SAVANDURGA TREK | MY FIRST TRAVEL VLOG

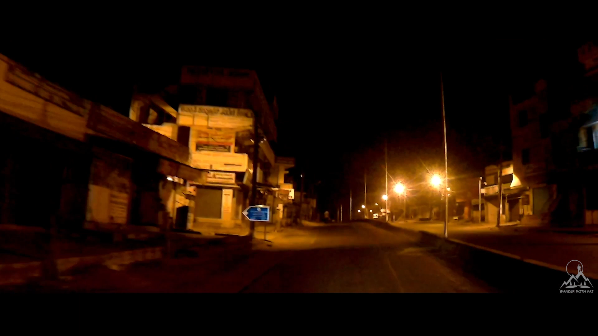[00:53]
So we started early morning at 5. Topped up fuel at bunk and headed towards Savanturga.